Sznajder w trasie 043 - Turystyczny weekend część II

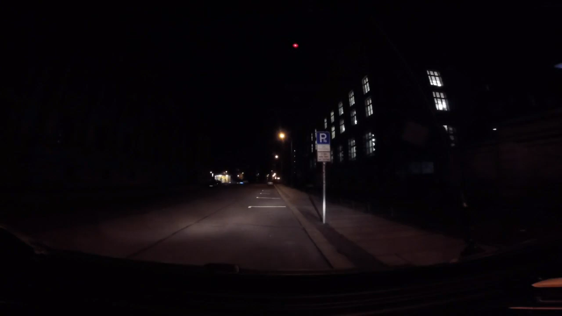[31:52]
To jedziemy. Wyjeżdżamy stąd, mamy całkiem niedaleko, po 8 km stąd parking, na który wjeżdżam i... Skręć w prawo, i co? Potem skręć w prawo. I kończymy ten dzień dzisiejszy już. Jest już ciemno, ja jestem szczerze mówiąc wypompowany.